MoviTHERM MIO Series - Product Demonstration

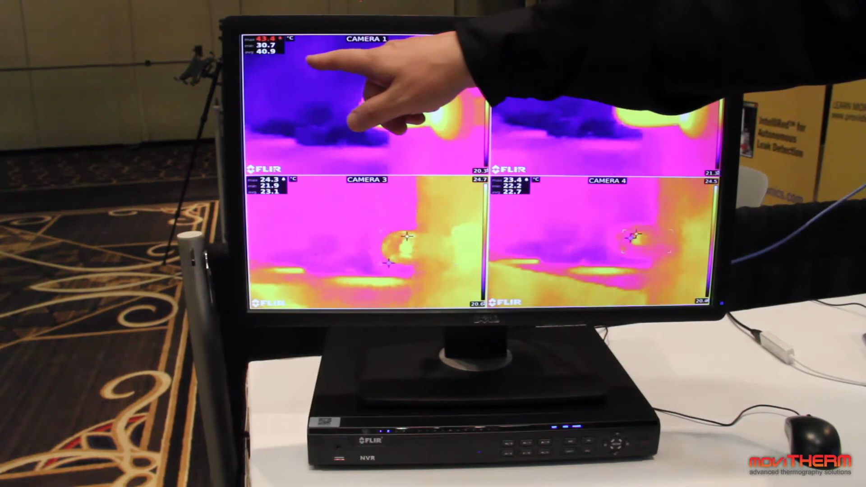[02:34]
other configurations and whatever you prefer and it has the ability to show the overlays of the cameras to show the status of what the cameras are monitoring. For instance, we have an alarm condition shown in red here with a little alarm bell blinking next to it.